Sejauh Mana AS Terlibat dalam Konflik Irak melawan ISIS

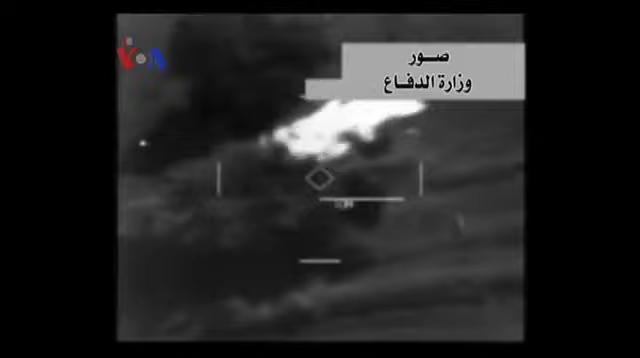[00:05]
Pesawat tempur dan pesawat tak berawak Amerika menggempur milisi negara Islam Irak dan Suriah ISIS guna memberi kesempatan pasukan Peshmerga, Kurdi, dan tentara Irak merebut kembali bendungan strategis dekat Mosul.